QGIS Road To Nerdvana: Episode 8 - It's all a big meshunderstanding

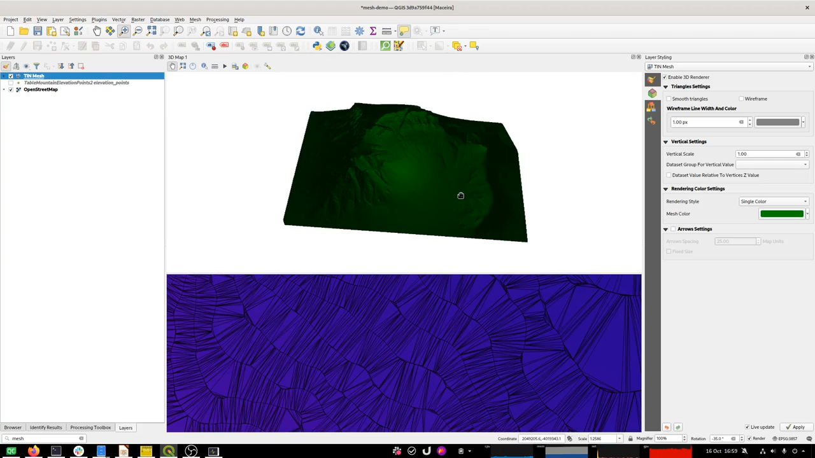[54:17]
it's a little bit strange because I'm just trying to make, okay, there we go. Normally you look at Table Mountain, it's sort of a bowl, so there's the Table Mountain part and then there's a Lion's Head, Signal Hill and Devil's Peak over here. Let's just zoom in a bit more. So we're now throwing around more or less a million vertices in our 3D view here. And it's doing a pretty good job of it.
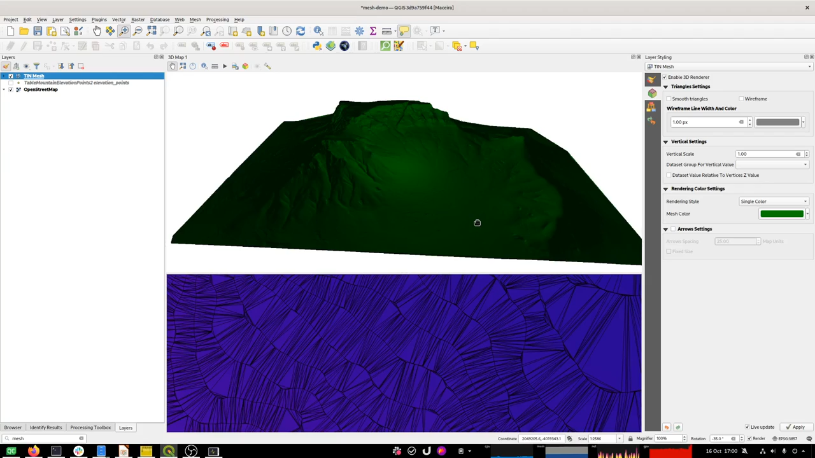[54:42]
And then we can start to play. We can start to play with the lighting and all sorts of things. So I'm going to spend a few minutes quickly doing that. I'm just going to save my project. I want to zoom in a bit more and just show you the kind of detail that you get in a mesh, which you just don't get in an elevation model.
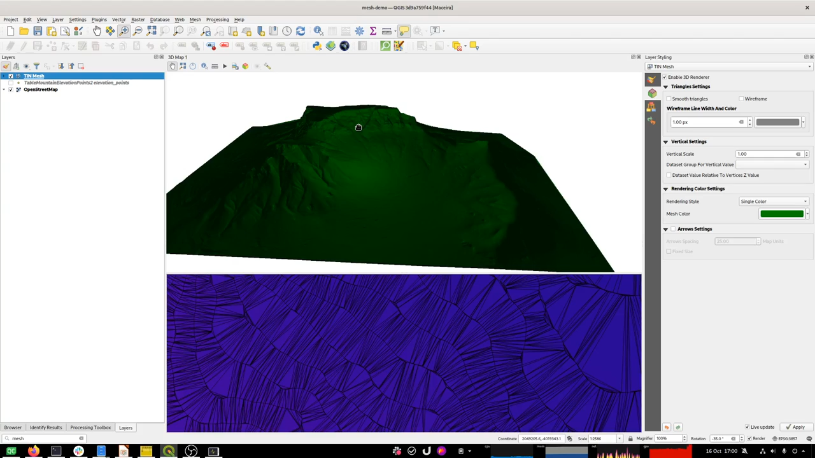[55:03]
The main thing is that because
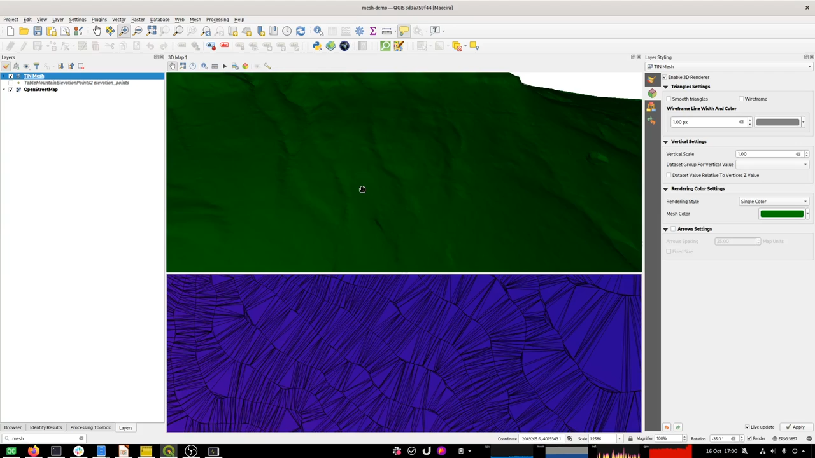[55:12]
the you don't get the stair step effect from a digital elevation model, because where the data is dense, you just pack in more triangles, and so you can represent all these small sort of nuances in the terrain. So I'm trying to just sort of pan around. Table Mountain, as its name suggests, is a very flat top mountain, so that is not a data artifact. That's actually how the table, how the mountain top is. That looks pretty awesome, right?
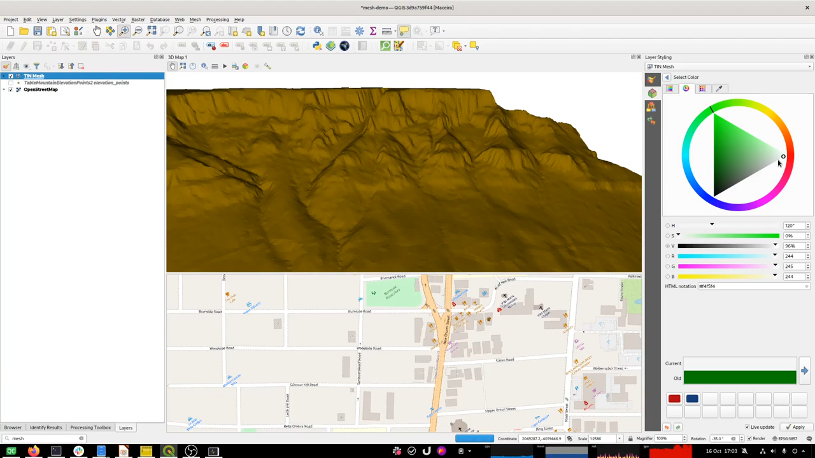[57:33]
Rendering style, mesh color, let's go, I don't know, there we go, now we can start to see the mesh drawing. So, where's white? Let's go there. And let's make the mesh very thin.
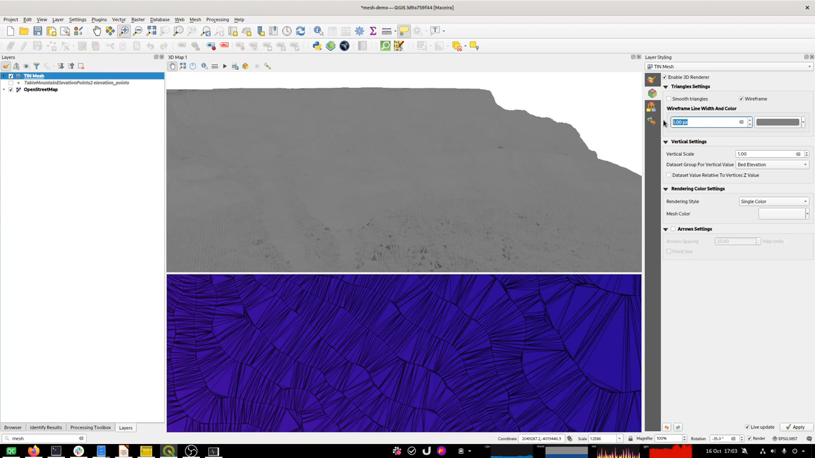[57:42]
Well, I guess it's in pixels already, so it's not going to get much narrower than 1 pixel. What we can do is just zoom in a bit more so you can see a bit more detail.
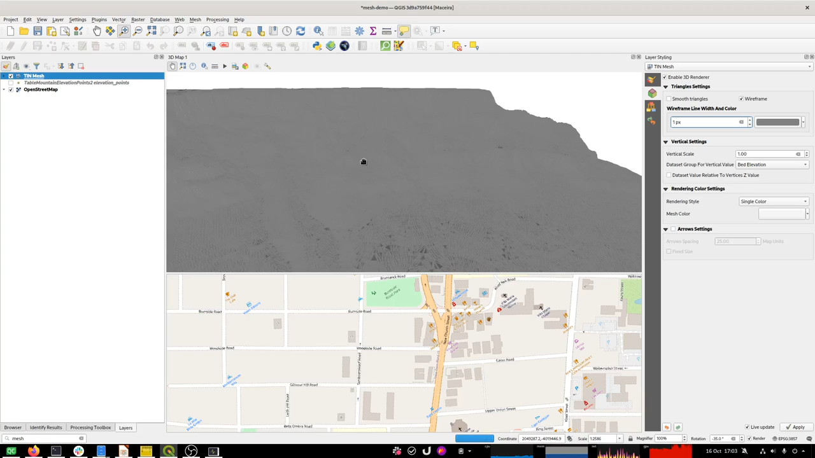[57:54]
So it's lovely, you can see all those triangles that basically make up the terrain shape.
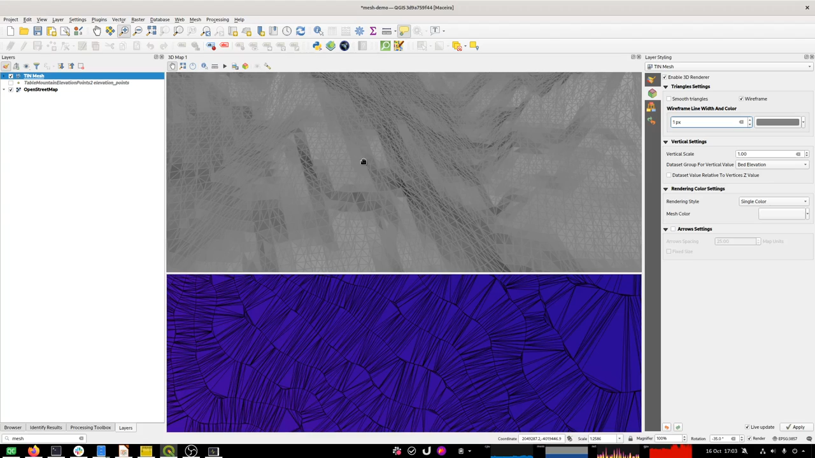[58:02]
Right, so that's not probably something you're going to want to be looking at all the time.
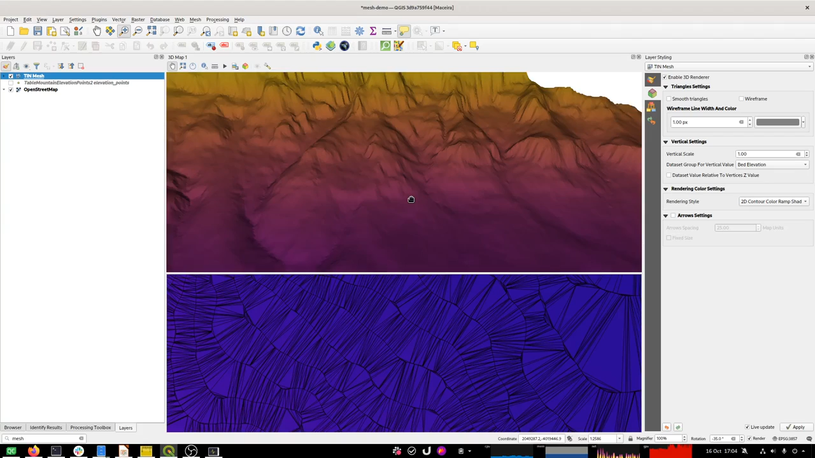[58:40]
All right, so it's already looking much prettier now, because it's taking all this color scheme from here on this color ramp to draw it. Nice. Okay. And then I'm going to sort of wrap up because I've got to finish my work day here, but I just wanted to show putting some data on the top of it and mention some caveats there.
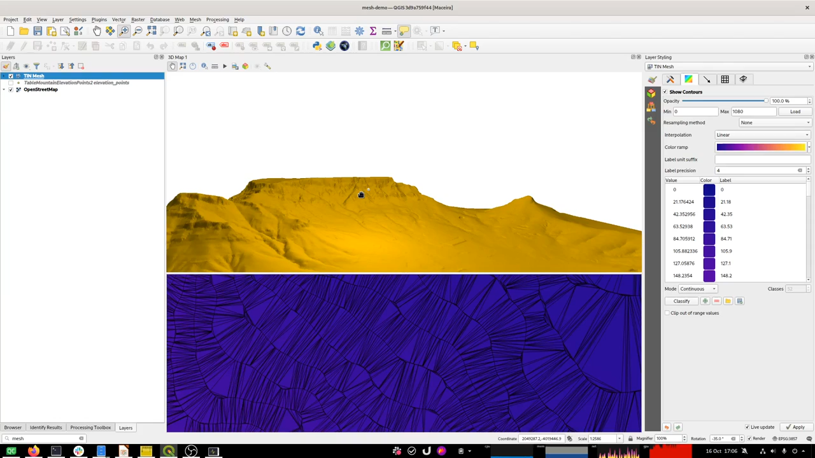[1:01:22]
And then you look around for a little, there you go, you see that little dot there. So that little thing is the light itself. And you notice the whole scene's gone yellow. That's a bit of a bug in this, in the 3D rendering of the layer. I guess it will be fixed in time, but at the moment it sort of sometimes forgets the cartography rules for the 3D layer, and the fix I found for it is usually just to open and close the options here again, and then it reapplies the layer settings.